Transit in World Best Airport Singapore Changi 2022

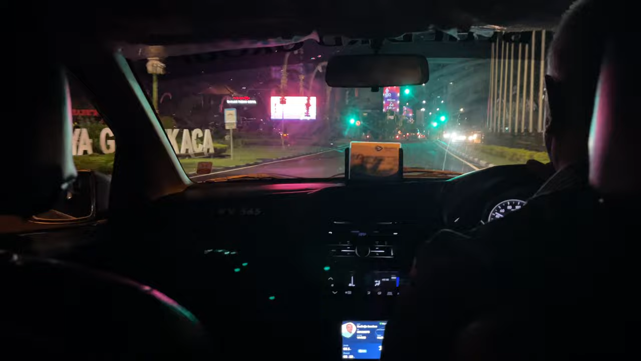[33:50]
This is like a famous, why is no lights here? So the toll road is closed, we cannot get home quicker.